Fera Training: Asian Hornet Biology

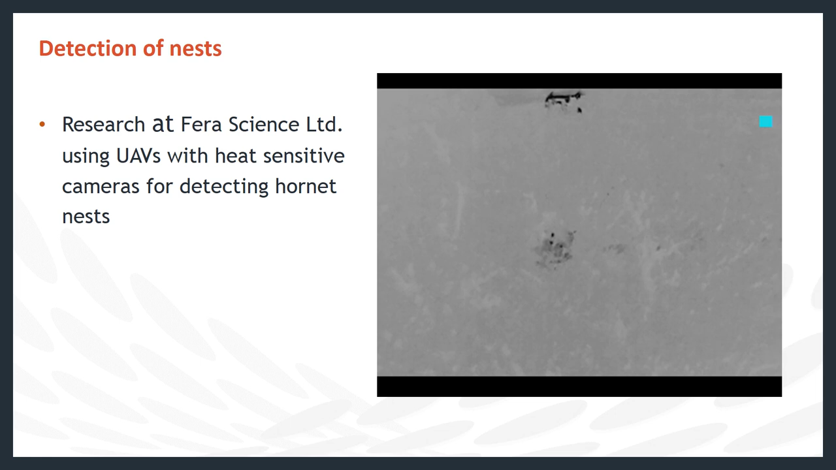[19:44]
the darker areas are hotter and you can see a hornet's nest in the centre of the image in dark grey. And you can even see individual hornets in black flying out from this nest. This technology is currently being tested for use in the field to detect hornet's nests.